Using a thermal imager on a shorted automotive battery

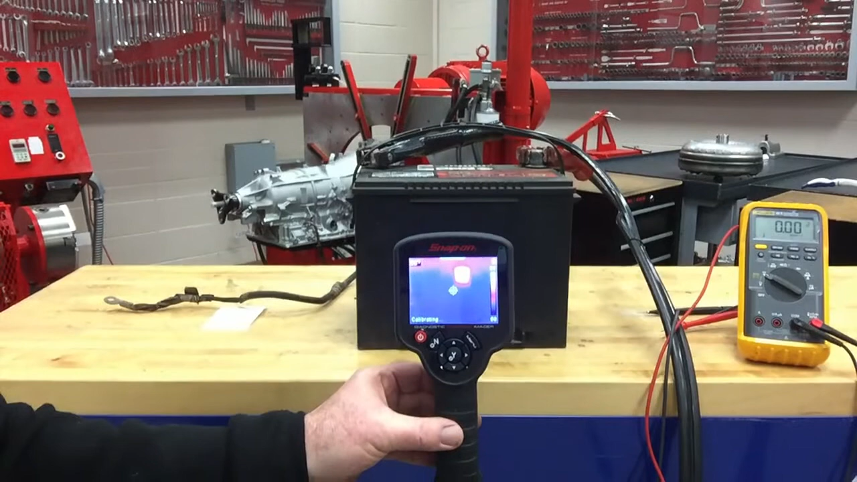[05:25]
so I'm mode testing the battery I'm using the thermal imager and you can see that that
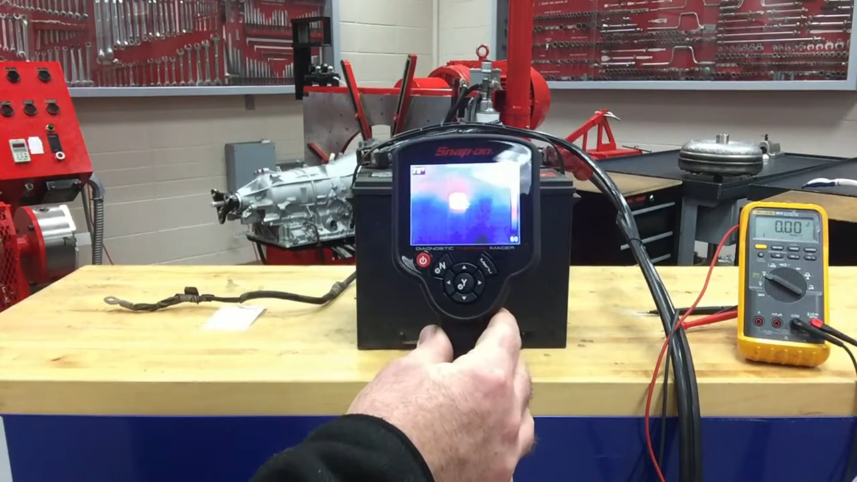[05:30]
right in the center of that thermal imager right it get my hand in there right in that spot there you can see that there's a big heavy spot right there where it is very hot compared to everything
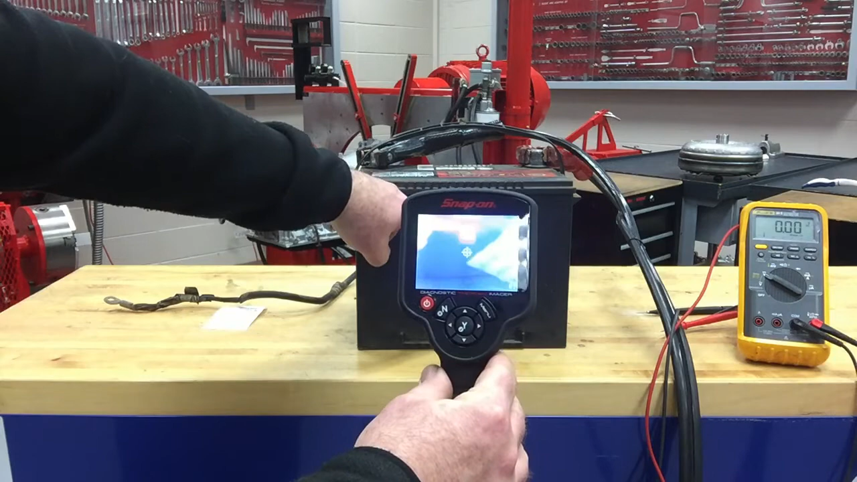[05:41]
else and so that's where my short is that at the battery on that one particular cell
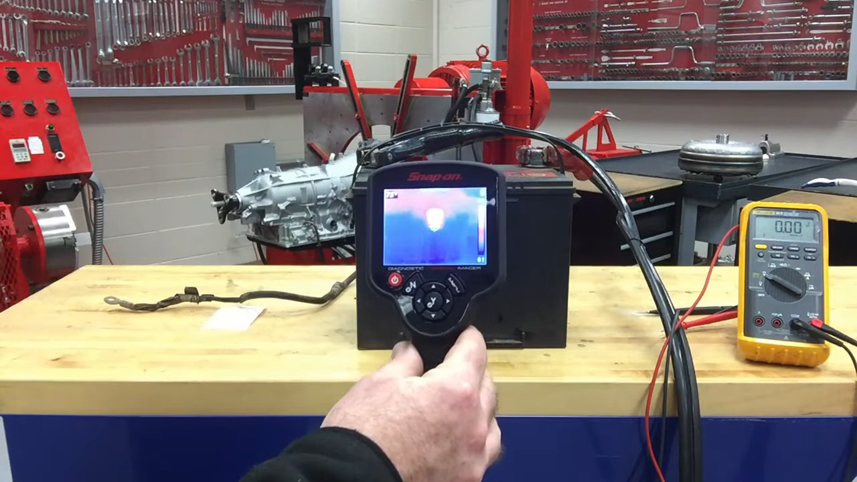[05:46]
getting a lot hotter than the rest of it during this during this battery load test and
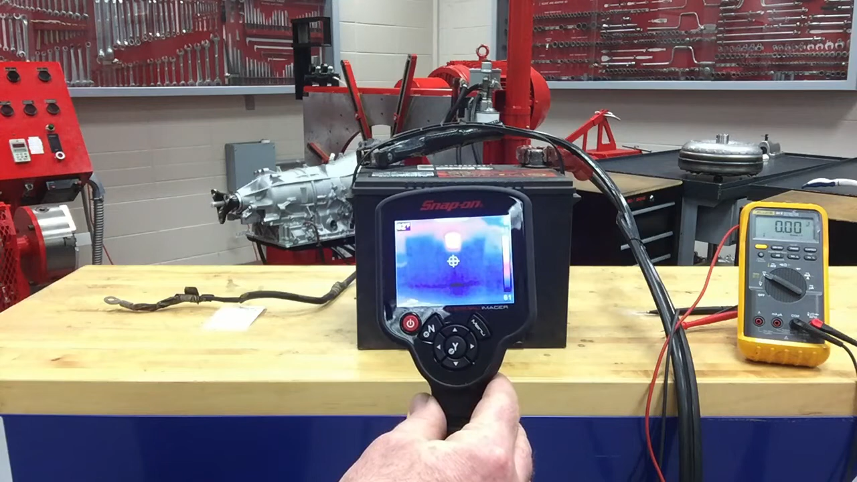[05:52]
so that one little spot is what's causing this battery to fail starting it is it's a shorted out the test that we just did with this this next test is again I got